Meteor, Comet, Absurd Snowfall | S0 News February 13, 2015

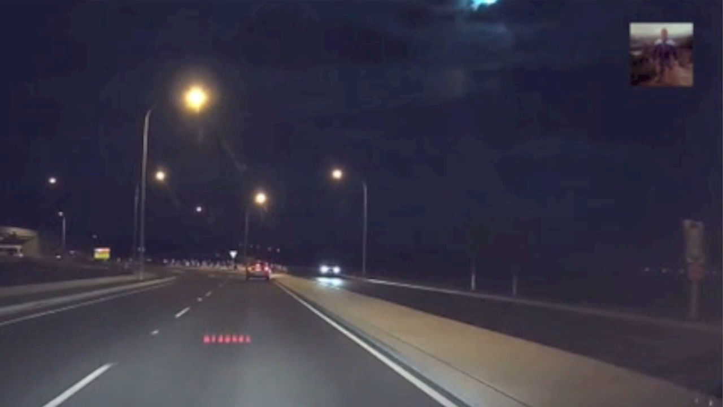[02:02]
It's easy to spot the moment of fracture as a bright explosion illuminates the skies.